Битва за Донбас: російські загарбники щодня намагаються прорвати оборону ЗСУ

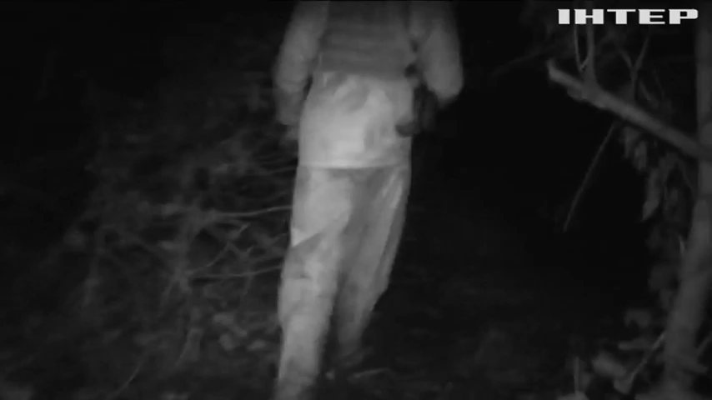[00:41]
Рошистські дрони буквально висять над позиціями, тому пересування на передові лише у повній темряві.